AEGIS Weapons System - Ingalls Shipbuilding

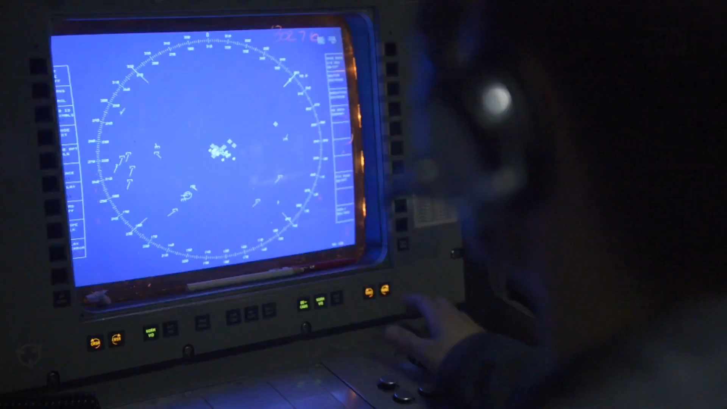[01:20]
They can actually detect, track, and engage more enemy targets at a further distance.